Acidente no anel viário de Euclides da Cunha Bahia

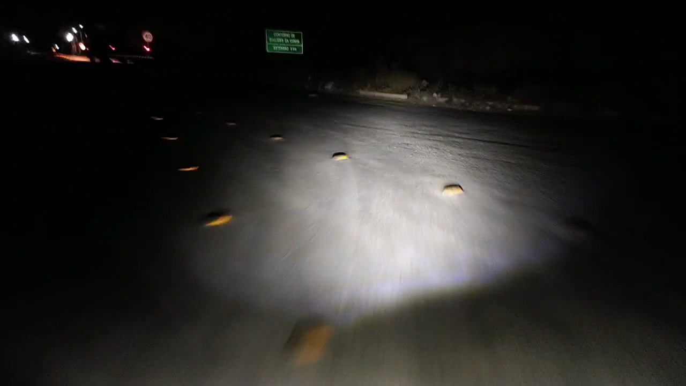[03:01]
Acidente aconteceu aqui agora no anel viário.
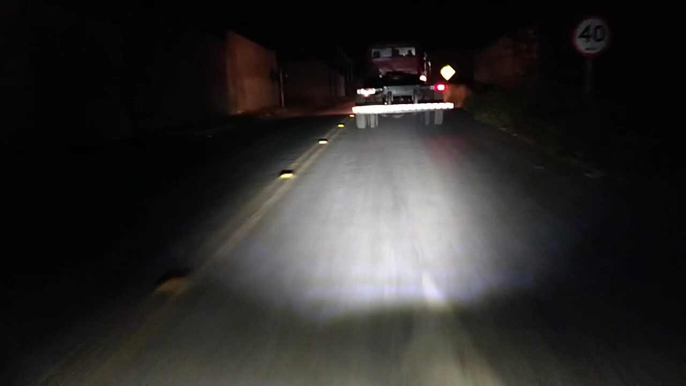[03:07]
Vamos ligar aqui o pisca. Acidente aconteceu aqui no anel viário, aqui na nossa Euclides da Cunha. Vamos ver o que de fato aconteceu. Recebi a informação verídica. Vamos ver o que de fato aconteceu aqui.
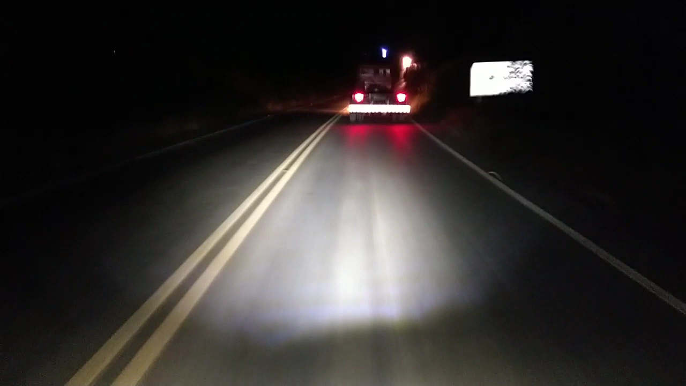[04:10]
Polícia no local está sinalizando realmente. Um acidente aqui agora aconteceu e vamos ver o que de fato aconteceu. Polícia está sinalizando o local, isso é bom, né? Você venha comigo aqui na tela da sua web Euclides. Um abraço aí para a galera boa aí de Lagoa Fechada, né? Valeu, um abraço aí também para o nosso querido Fio Cortes. Olha aí o carro, rapaz, coisa feia, hein? Olha aí.
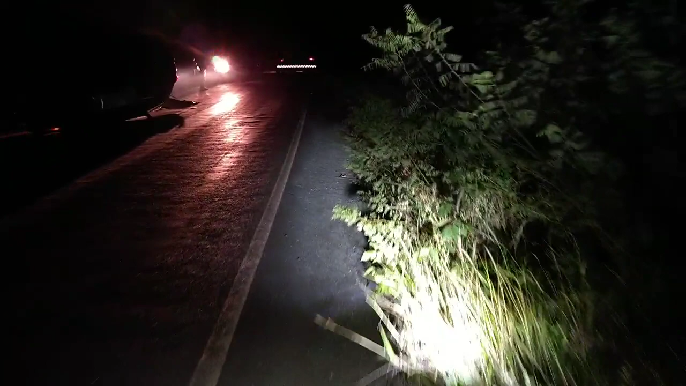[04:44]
Você acompanhando aí, o carro capotou, hein? A gente não sabe o que de fato aconteceu,
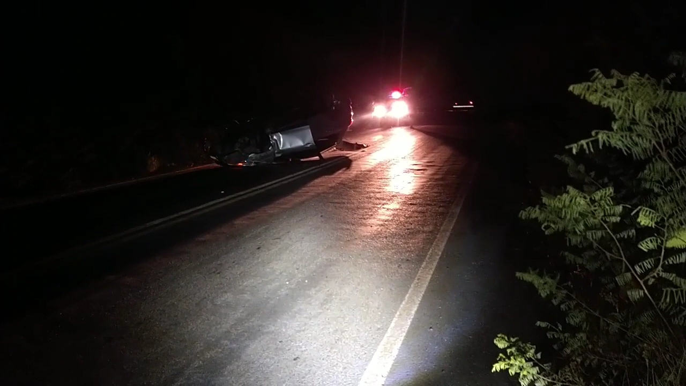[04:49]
se tem feridos, mas realmente aí o carro tá capotado aqui na BA-220. Você que tá indo com destino ao Monte Santo, tome cuidado aí, você que está vindo aí nesse sentido aí, viu? Vamos ver se a gente pega alguma informação, vamos sair um pouquinho daqui. Mas aí você vê, os guerreiros da Polícia Militar já se encontram por aqui no local. E você acompanhando aqui ao vivo, né?
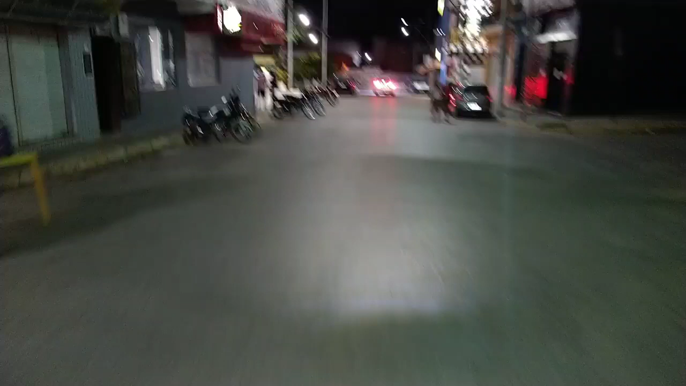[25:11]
É, galera boa aí de Malhada Grande, Melancia, né? Roça de Cima. São muitos povoados, né? Aqui na nossa Euclides da Cunha. Um alusão aí para todos vocês. Ah, Euclides da Cunha nesse momento, tudo tranquilo, né? Você pode ver aqui, estamos no centro. Bora, meu querido, beleza? Estamos aqui no centro da cidade. Tudo tranquilo aqui na nossa Euclides. A gente dando um giro aqui na nossa Euclides da Cunha, né?